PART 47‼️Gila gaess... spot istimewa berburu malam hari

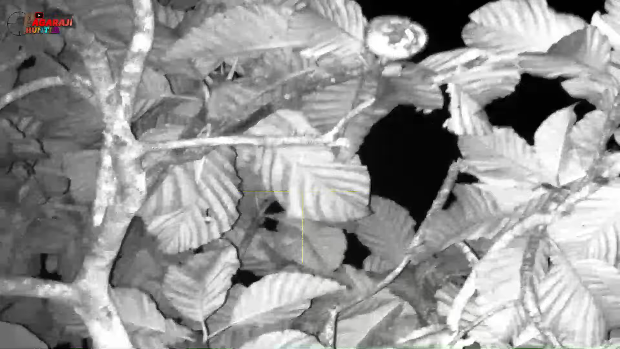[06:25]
guys. Kita bersama dengan bedilan Alay. Kita ngambil nih. Mana Bang Alay? Ada ya? Ada. Ada langsung dapat tuh. Mantap. Lanjut lagi itu, Bang. Lanjut. Oke.